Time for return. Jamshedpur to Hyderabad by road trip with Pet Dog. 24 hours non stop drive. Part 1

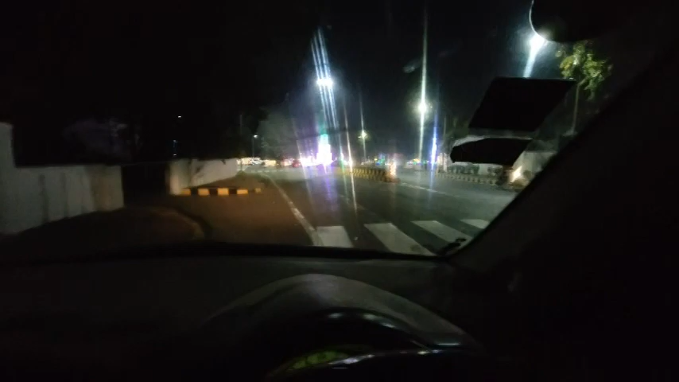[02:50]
हम लोग अभी निकल रहे थे जमशेदपुर से, पहले भी जस्ट बिस्टुपुर क्रॉस कर रहे हैं, और यहाँ पे अगर आप देखो जो डेकोरेशन पूरा, मतलब हर जगह आपको लाइटिंग दिखेगा, पूरे शहर में इनफैक्ट दिखता है ये।
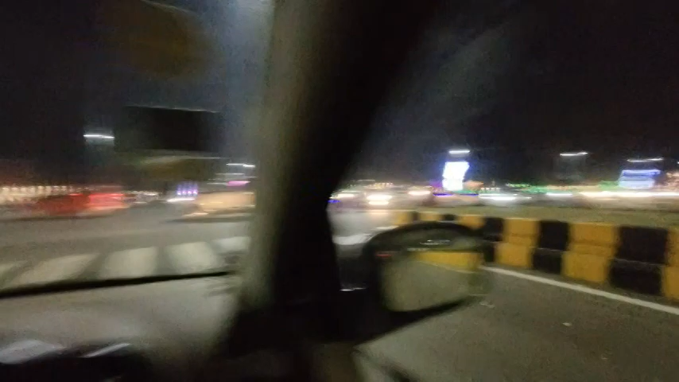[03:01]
एंड ये किया जा रहा है क्योंकि ये 3rd मार्च आ रहा है, 3rd मार्च इज नोन एज फाउंडर्स डे, यहाँ पे मतलब जमशेद जी टाटा का बर्थडे रहता है, एंड बहुत ही सुंदर तरीके से सजाते हैं।
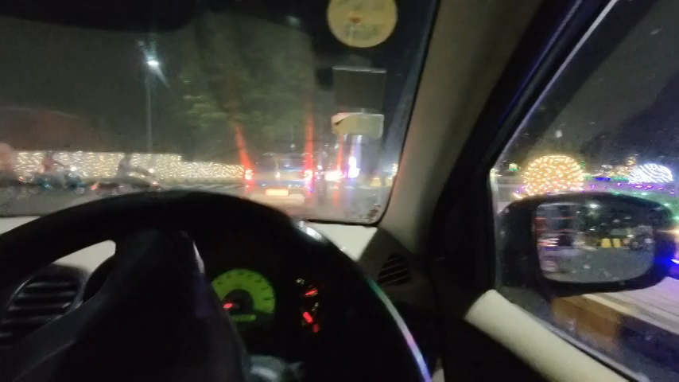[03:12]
ऑल द अलग बात है, अभी यहाँ पे एक आगे पार्क है जुबली पार्क बोल के,
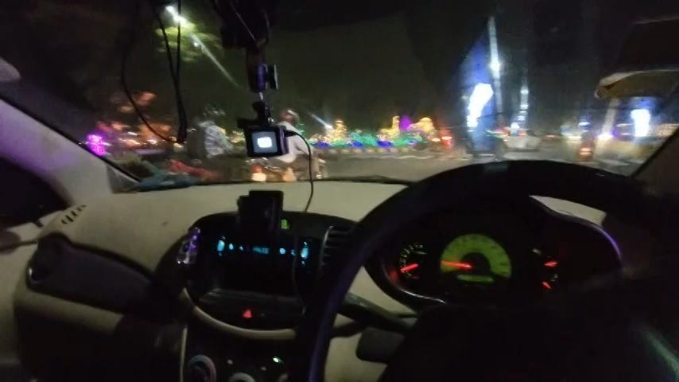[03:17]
एंड वो लेकिन अभी बंद है, वो खुलेगा 3rd मार्च को ही।
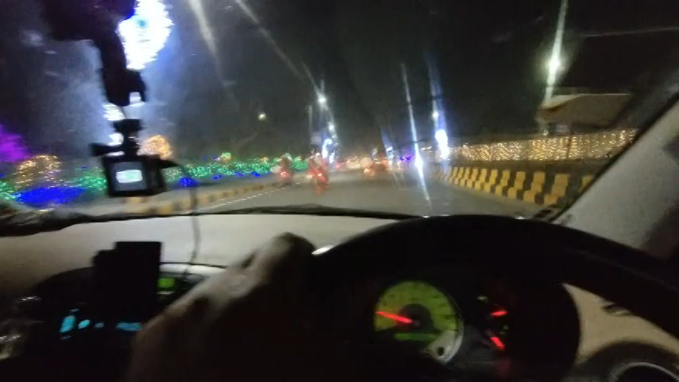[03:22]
बहुत खूबसूरत सजाते हैं शहर को पूरा, दोनों साइड अगर देखो ये है किरण स्टेडियम, यहाँ पे मतलब मैचेस होते हैं, और जे आर डी टाटा स्पोर्ट्स कॉम्प्लेक्स है, इसको बोलते हैं स्ट्रेट माइल रोड।
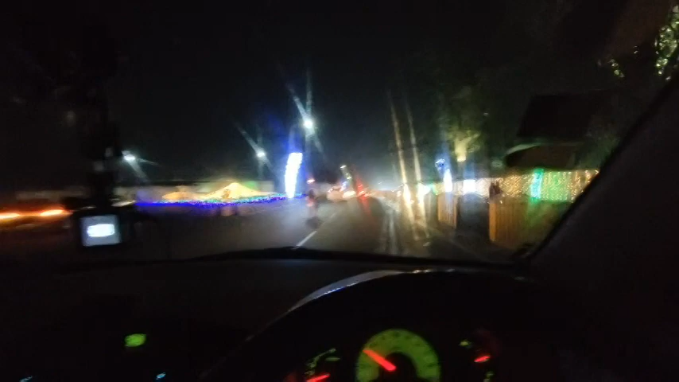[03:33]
चलो अभी लेट हो रहा है बट ट्रैफिक भी है अच्छा खासा सिटी में अभी। आगे ये जर्नी का पहला टोल बिटवीन जमशेदपुर एंड घाटशिला,
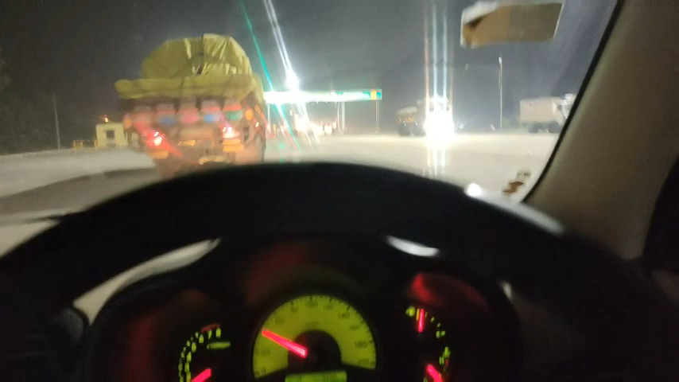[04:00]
60 कहाँ एग्जिट कहाँ तक? लेंटो नहीं वो नहीं, बट एग्जिट कहाँ तक?
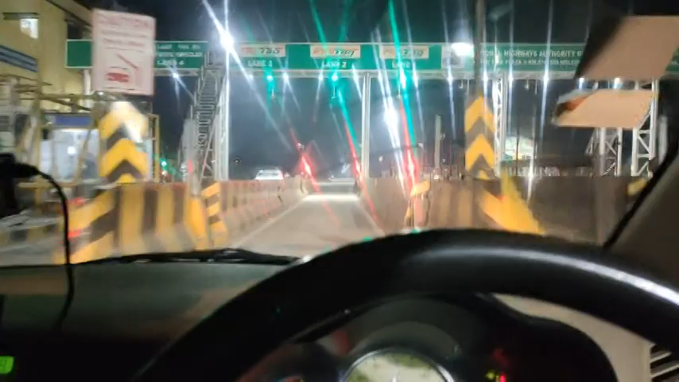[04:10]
बड़ा घोड़ा तक, बड़ा घोड़ा तक पूरा, बड़ा घोड़ा में और टोल आएगा। ओके ये सही है, हम लोग घाटशिला भी बस पहुंचने ही वाले हैं।
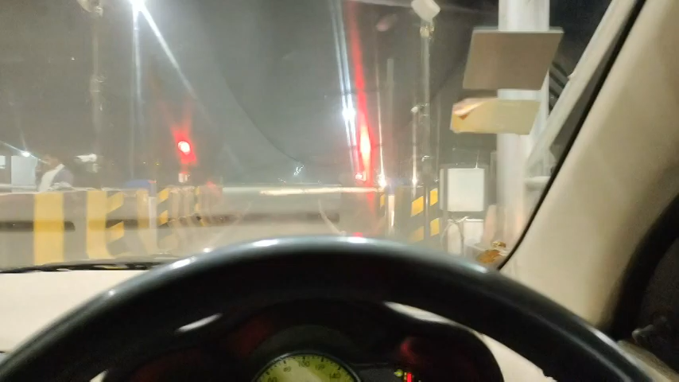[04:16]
चलो टोल तो है गाड़ी में।